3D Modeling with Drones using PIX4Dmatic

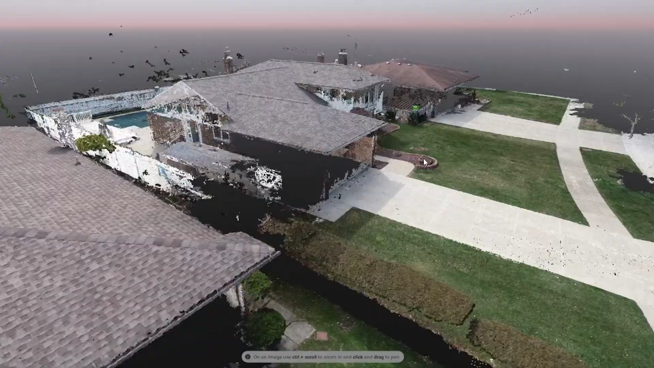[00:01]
Today we're going to be creating a 3D model of my house using this drone.
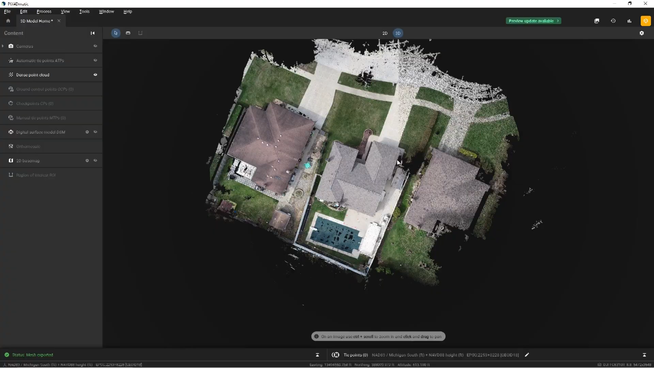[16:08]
Here we have the point cloud enabled, and I can zoom in here and take a look at our site.
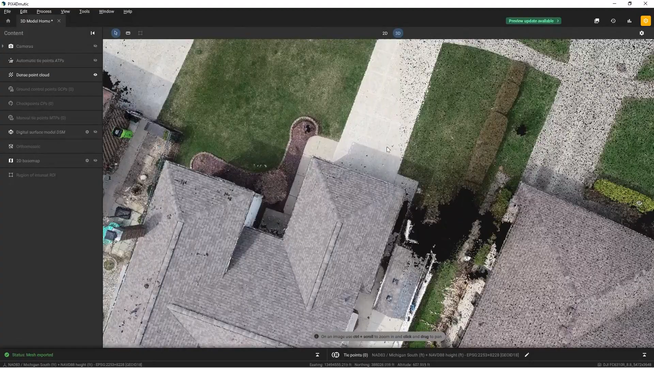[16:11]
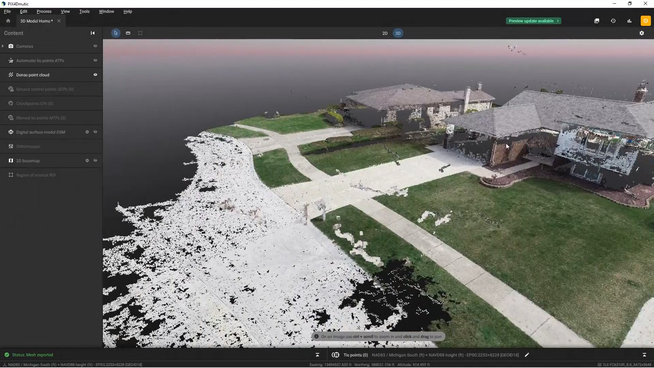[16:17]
Now, some areas like the right side here,
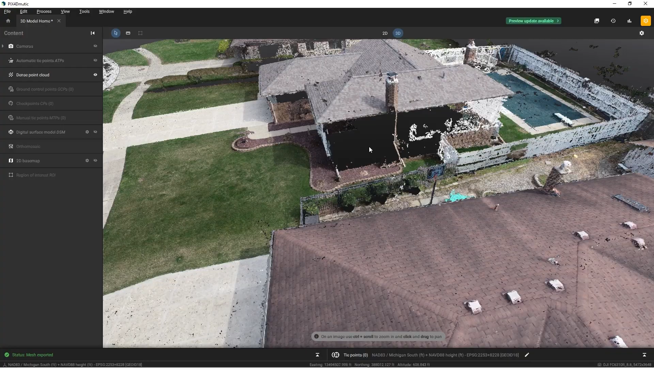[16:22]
there's definitely a lot of missing data, and that's just because the drone was just so close to the building.
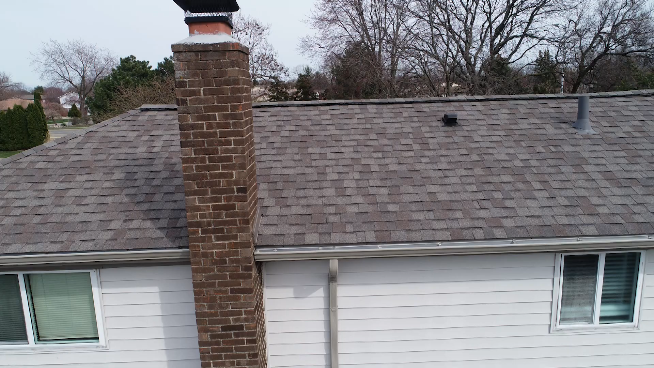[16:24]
And this is one of the downsides of using a drone to take high oblique imagery. You just don't have that much control over where the drone is, and you're very concerned with obstacles, so you're forced to compromise the quality of the image for the safety of the drone.
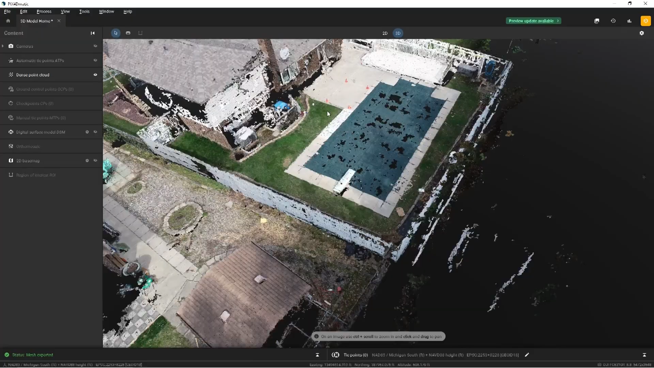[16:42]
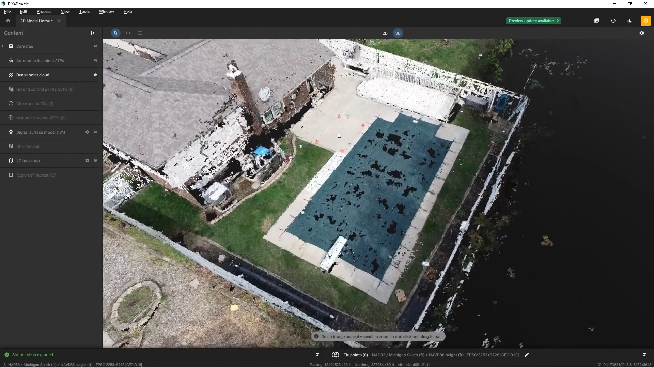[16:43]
Now, since back over here, we had a lot more room to work with the drone, so the back has lots of points and lots of details.
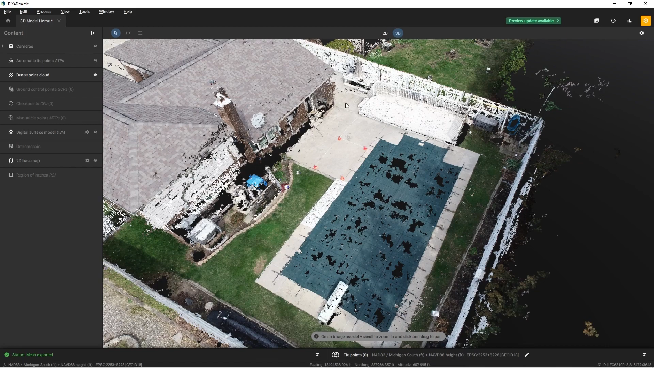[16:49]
The back portion of the house on the right side is fine, however, the right portion of the garage isn't. And again, this is the image that was used, so lots of missing data there.